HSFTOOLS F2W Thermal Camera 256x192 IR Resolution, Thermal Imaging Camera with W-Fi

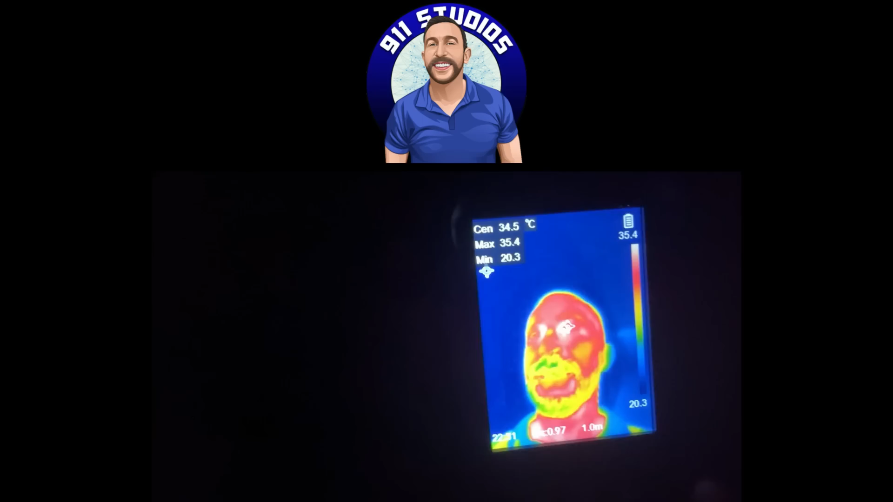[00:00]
Hey folks, Adam here showing off this from HSF Tools.
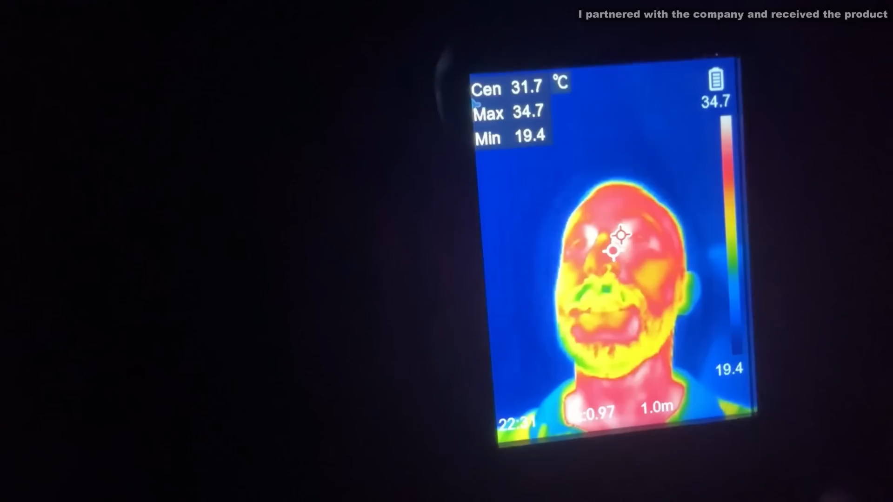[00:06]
This is a handheld thermal camera where you can see the heat from my body while I present,
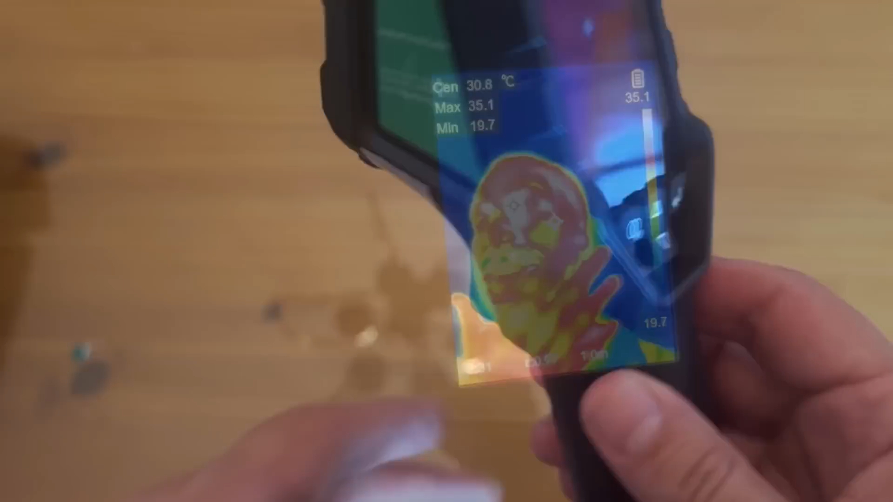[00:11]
even though on camera you can't see me at all.
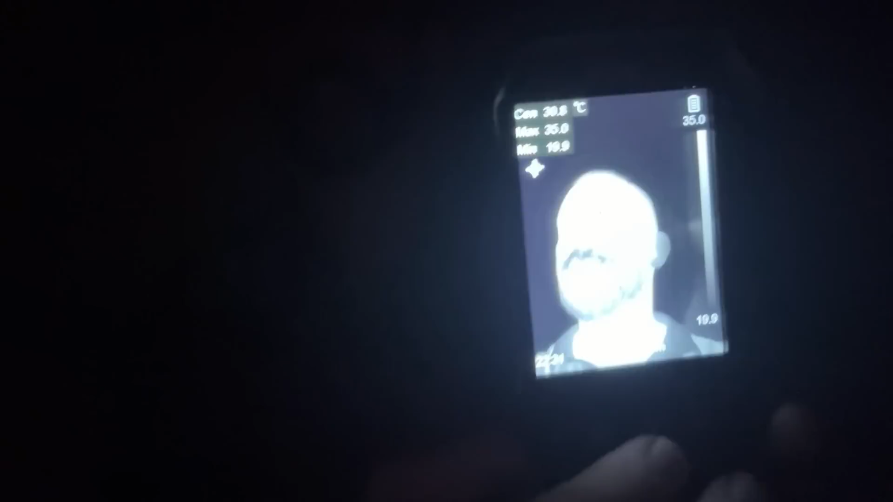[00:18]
So this gives you a completely new look into the world with a variety of ways of displaying heat.
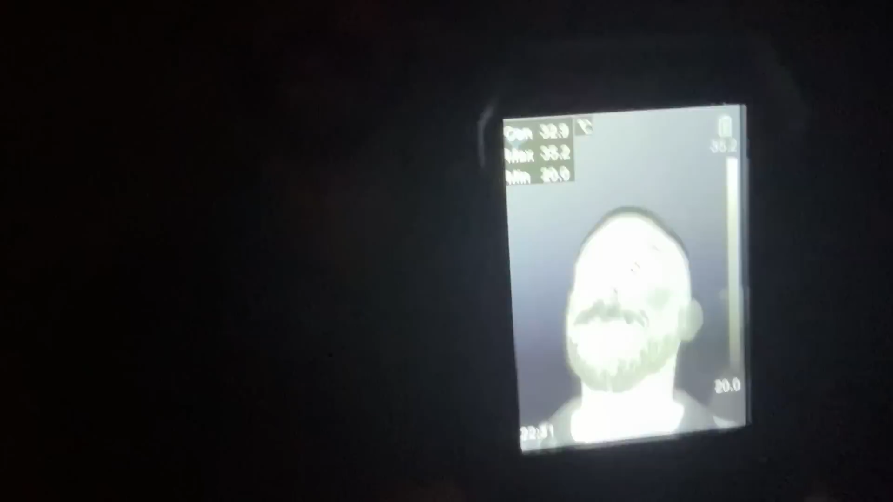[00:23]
This thing is absolutely fantastic, whether it's black hot, white hot, red hot,
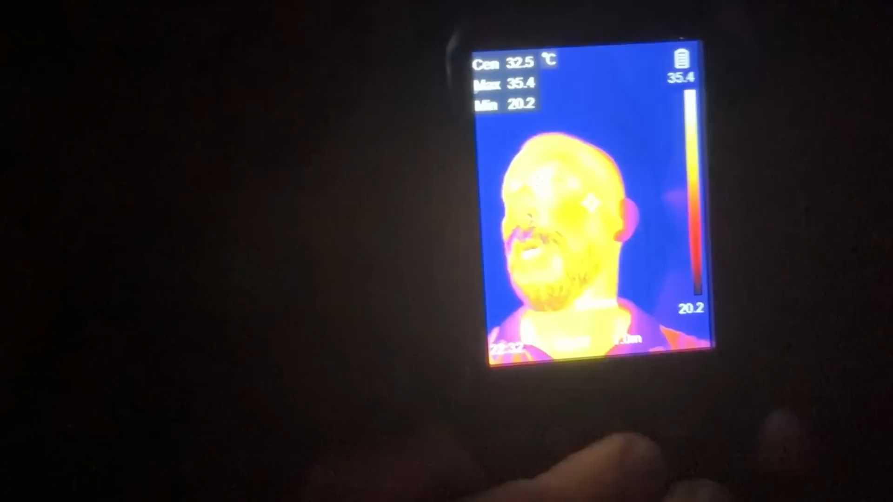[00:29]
On screen: spot 32.5°C
they've got all sorts of adaptions and adjustments,
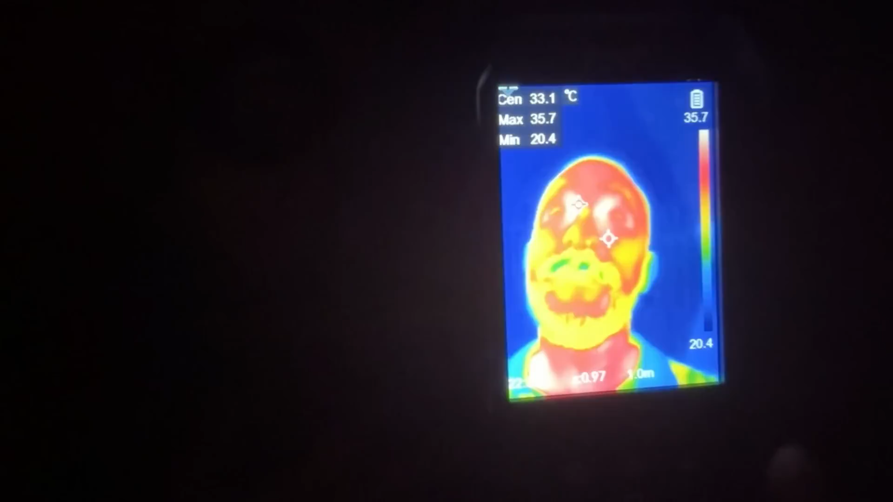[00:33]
On screen: spot 33.1°C
and this is going to be perfect for you workers out there that sometimes need to see where the heat is dissipating, if an outlet is running too hot,
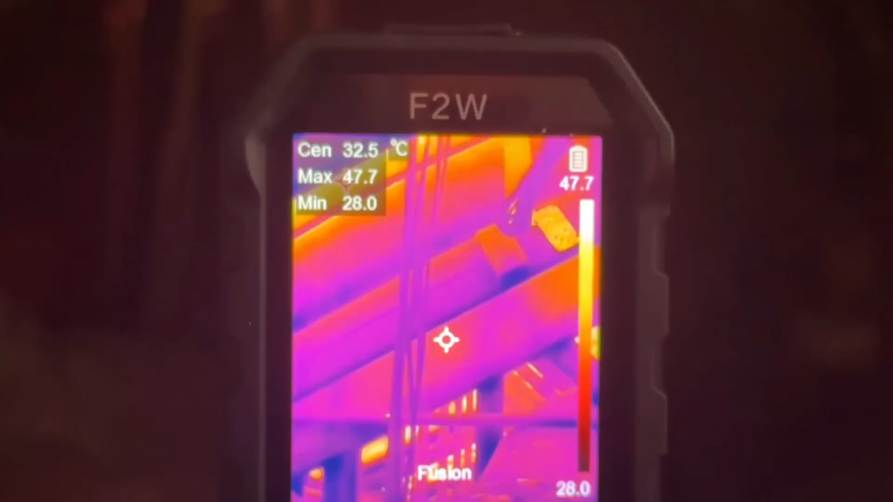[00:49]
On screen: spot 32.5°C
All right folks, so one of the cool purposes and things that you can use this for is finding animals.
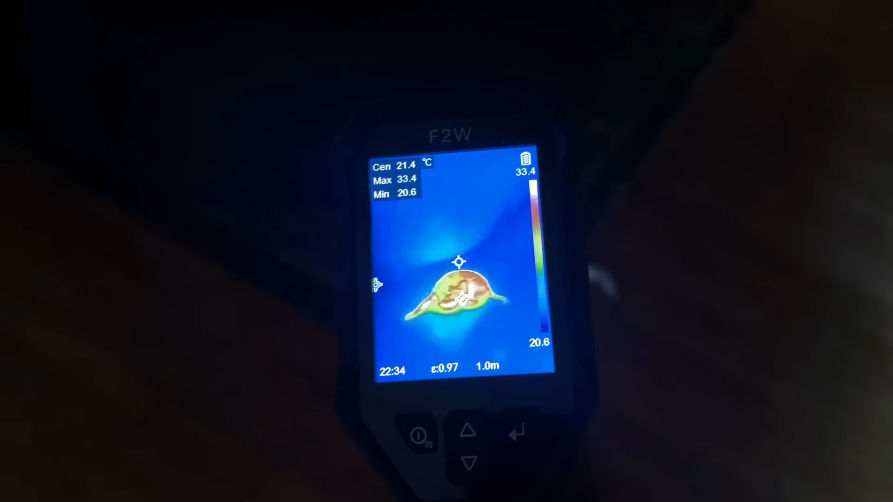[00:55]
Say you've got some noise in the attic, you're not sure what it is, you can keep the lights out and you can locate whether it's a cat or a rat or a biscuit.
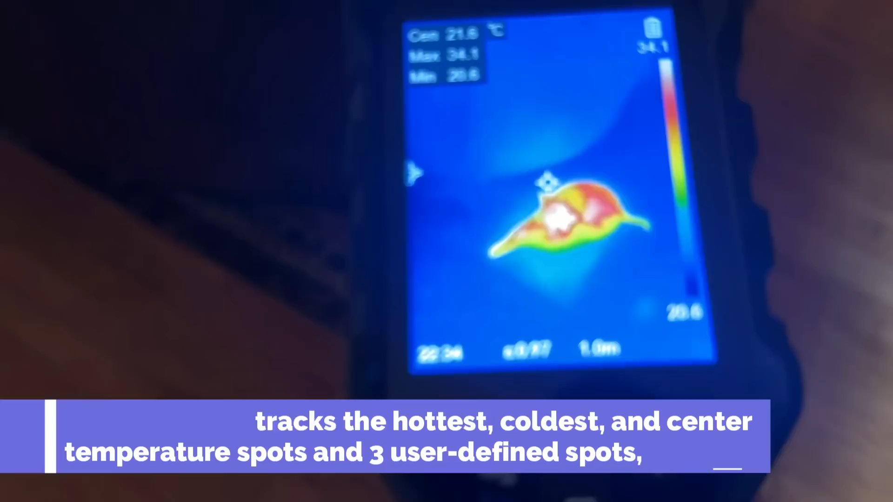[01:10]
very helpful for everyday use, and it's definitely a product that everybody should have.
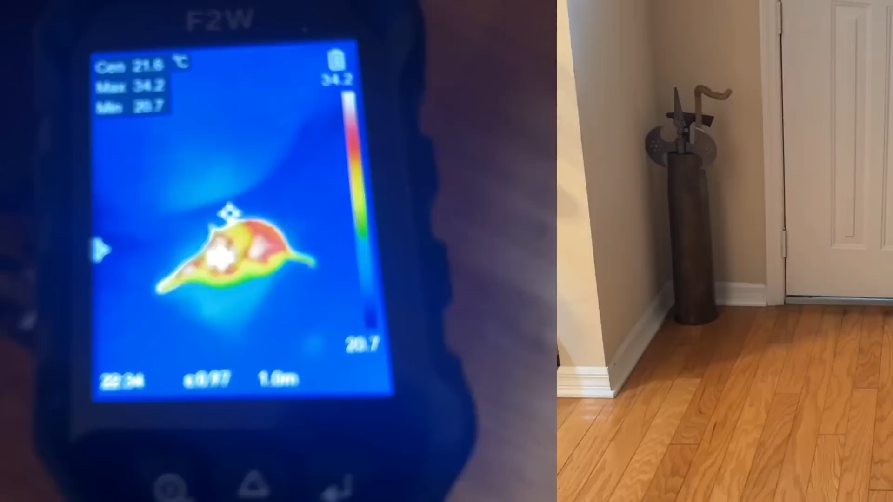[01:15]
Now of course, this also comes in very useful in daylight as well. Say we want to figure out the insulation situation and where we're losing heat in the house.
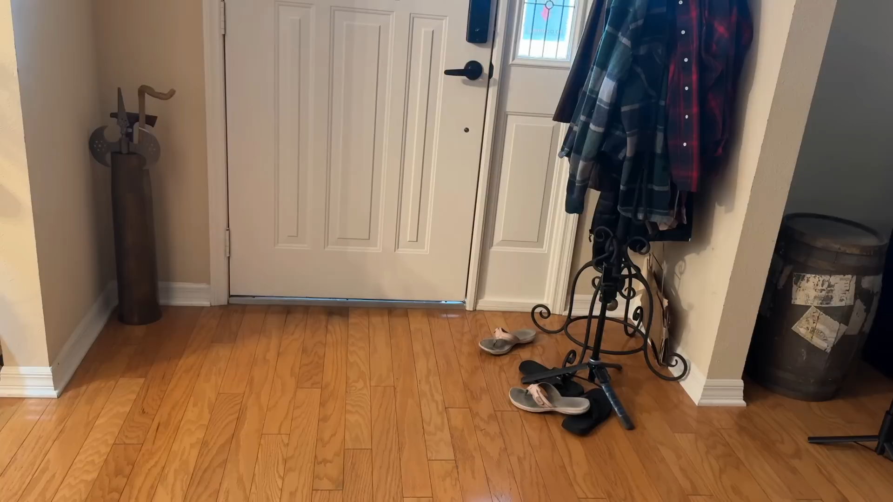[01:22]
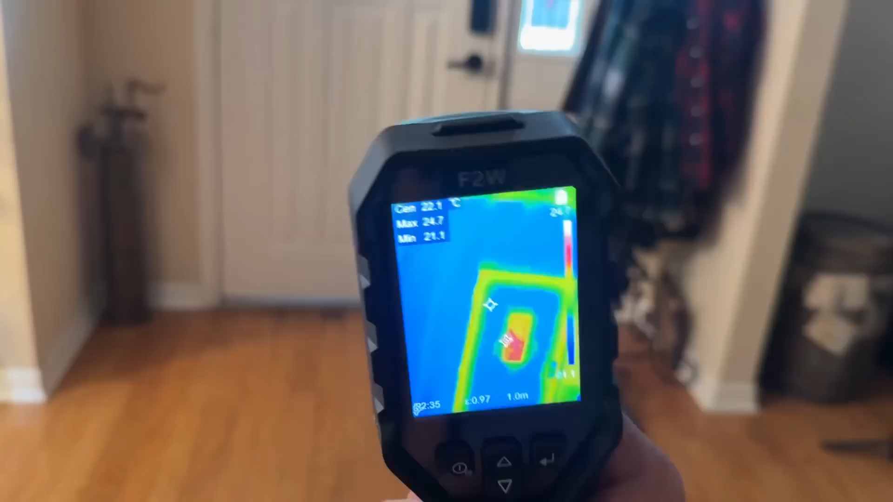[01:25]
On screen: max 24.7°C, min 21.1°C
Well, I can just hold this up and I can really easily tell that, wow,
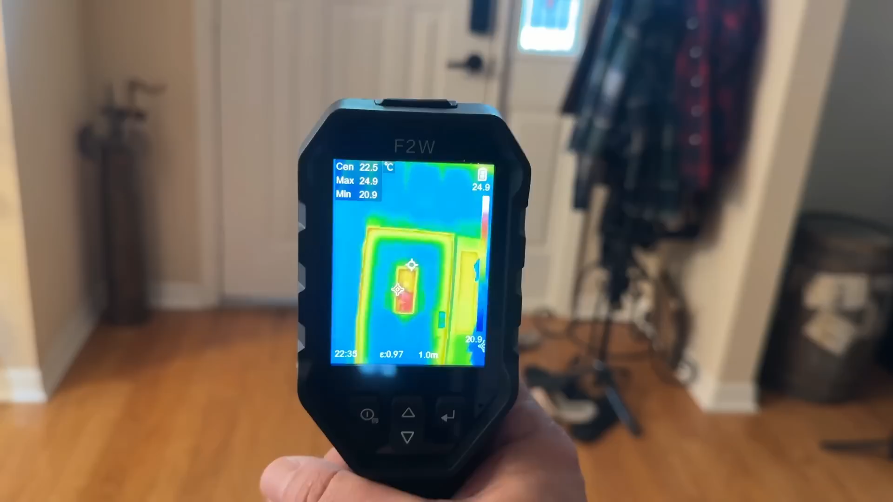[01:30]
the window in the center of the door is letting a lot of heat in, and that yellow in this particular color
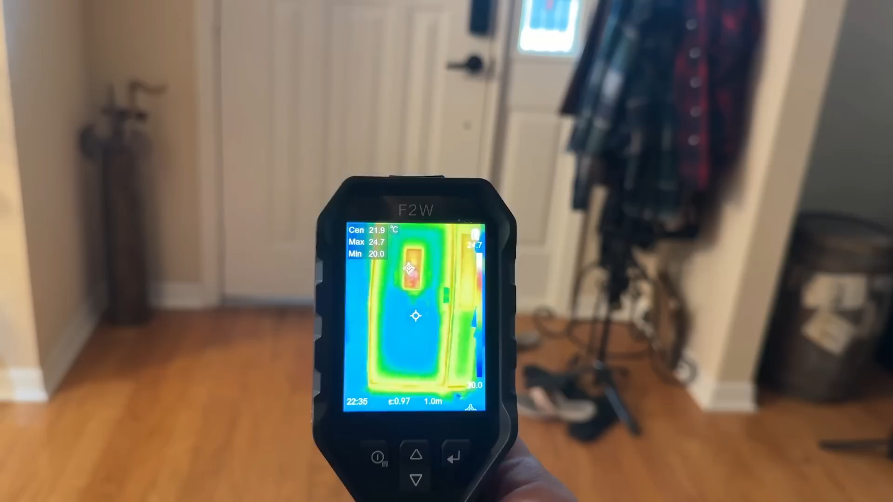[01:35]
On screen: spot 21.9°C
frame is indicating there is a lot of heat coming under the door and around the door,
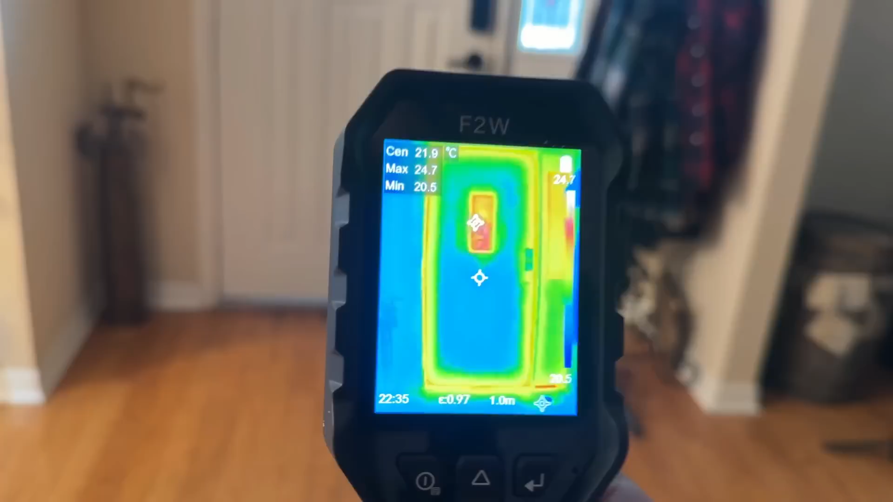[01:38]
so maybe it's time to set up some insulation.
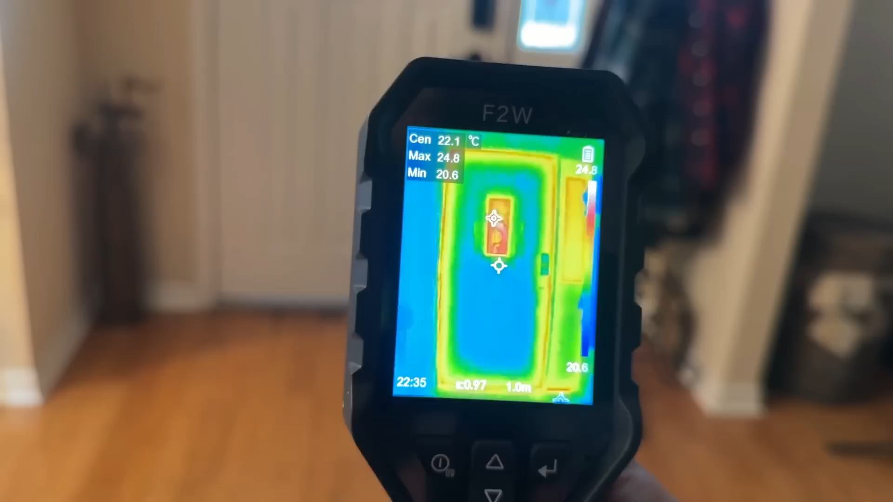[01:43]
Now it's also very cool that I can rotate through the different color ranges here from iron bow to rainbow to white hot. Very cool,
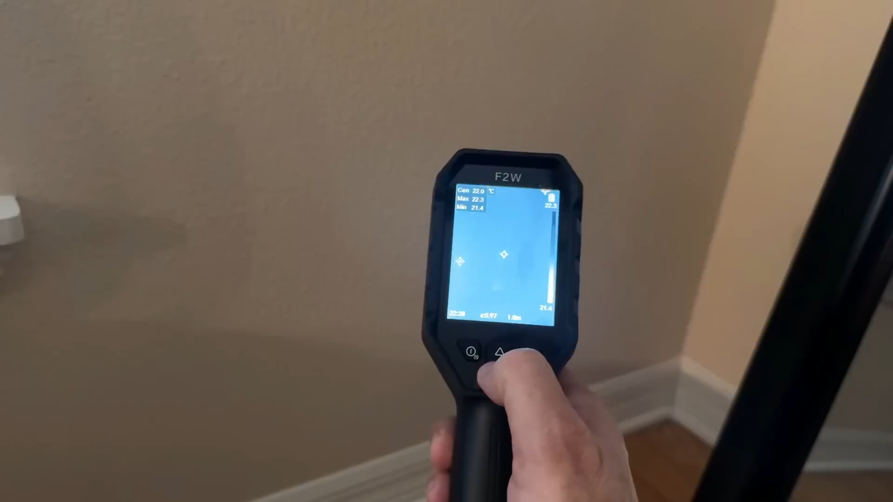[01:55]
On screen: spot 22.0°C
and what is neat about this is right now I can tell that outlet right there isn't necessarily running hot,
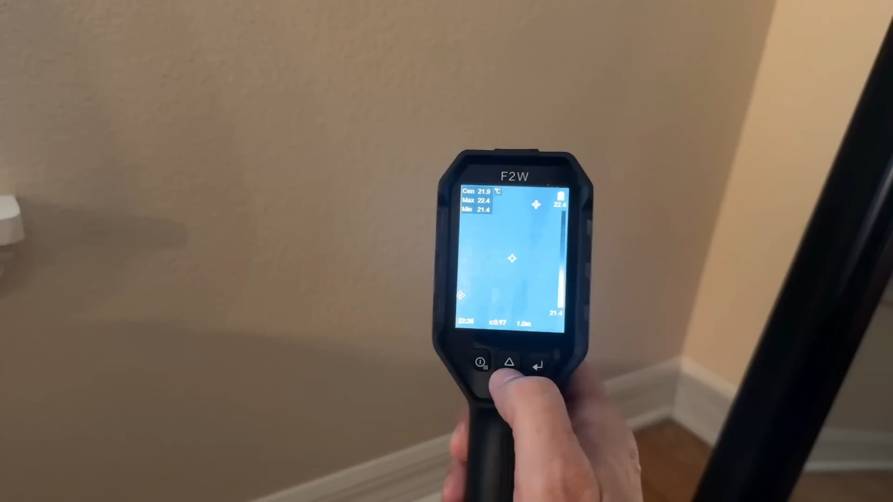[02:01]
On screen: spot 21.9°C
and that's going to be important because sometimes if an outlet's running hot, that can be the source of a potential fire.